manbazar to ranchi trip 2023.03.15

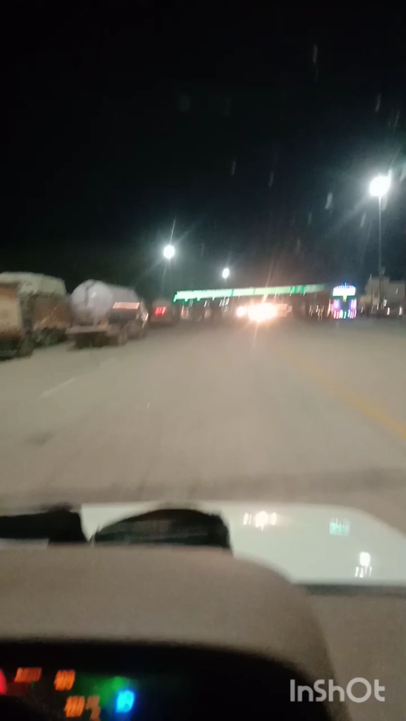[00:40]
पलाजा है ये बुंदू टोल पलाजा है ये हर तरह एसा रहता है तब जाम नहीं लगता है कि यहां का गाड़ी भी थड़ा काम चलता है और शिस्टेम भी अच्छा है कुई के लिए काम होता
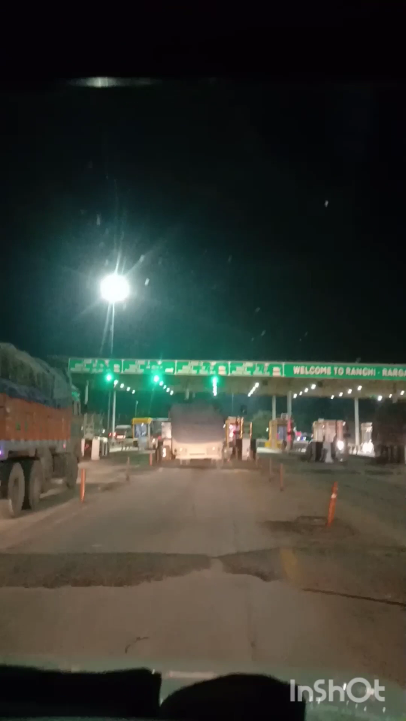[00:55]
है यहां पर इसलिए इसको बहुत अच्छा � लगता ही टोल पलाजा
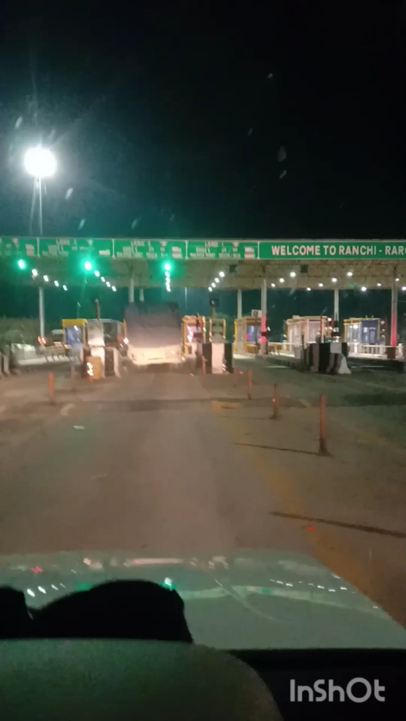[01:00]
है देखें केतना स्विड़ में काम होगा है
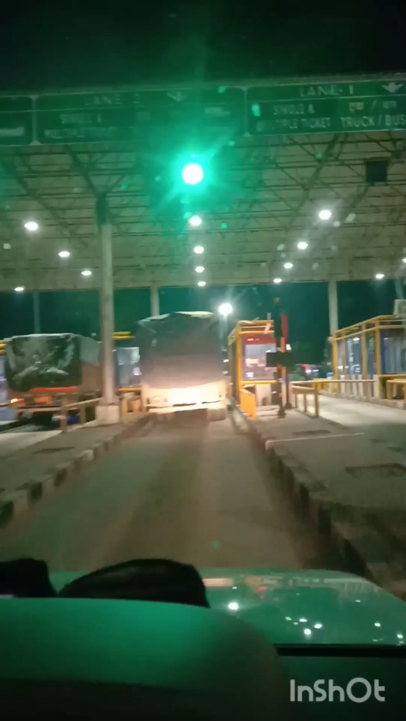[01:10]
मेरा आगे लरीबा है दुखिए एक चोटे वाई है अभी
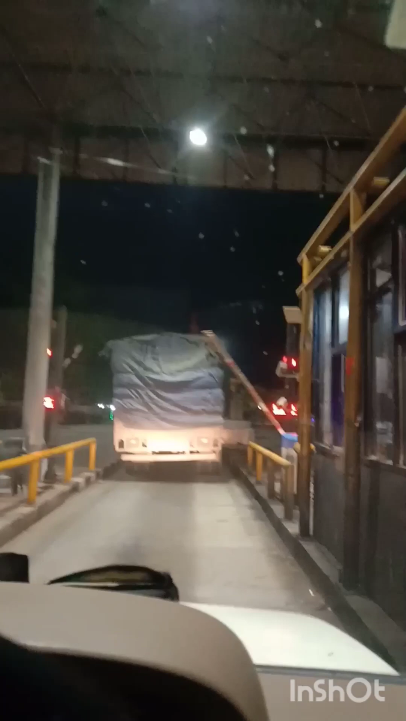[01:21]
मेरा मेरा परसा है लेकिन क्या अग्रेन होगा इस प्ना गटा पता नहीं है मेंसे जाएगा दुखिए इस भी मेरा कलकत्ता वाला उट्लपला देखा है और
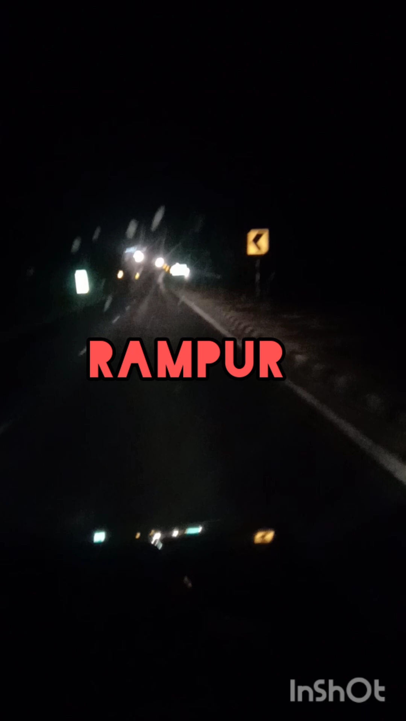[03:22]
पर भी एक बोड़ है यहां पर क्या लखें कश्मीर हो कन्या कुमर है शुर और कि ईही कि व्द्श और है यहां अन्यों मारी आर टह